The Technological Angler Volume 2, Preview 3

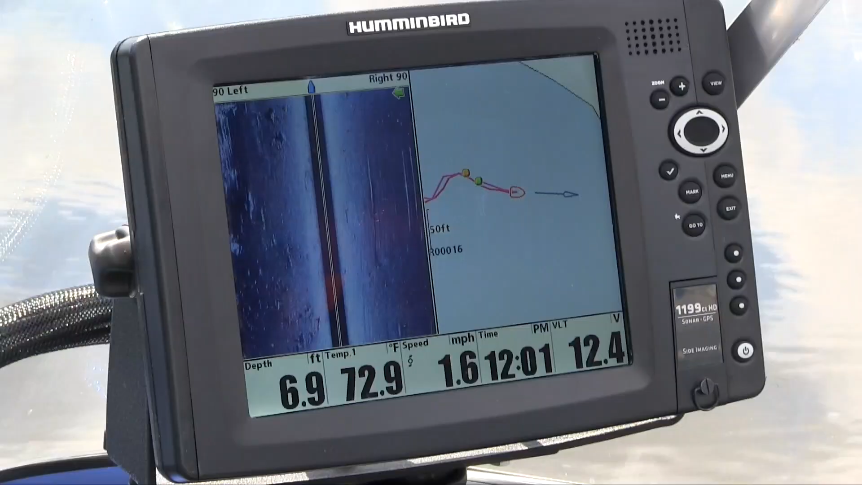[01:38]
On screen: depth 6.9 ft, water 72.9°F, speed 1.6 mph
Once I've fished my way through the productive area, I'll simply stop recording the iTrack.
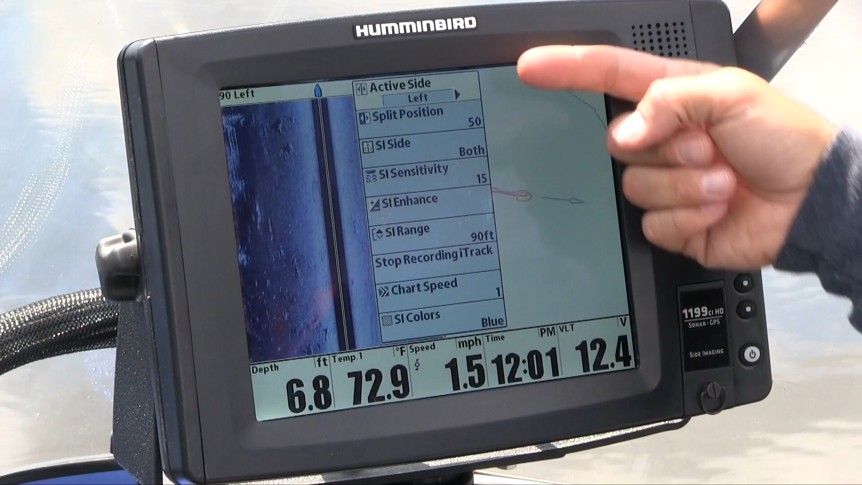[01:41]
On screen: depth 6.8 ft, water 72.9°F, speed 1.5 mph
I can do that using either the iPilot link remote or the Humminbird fish finder.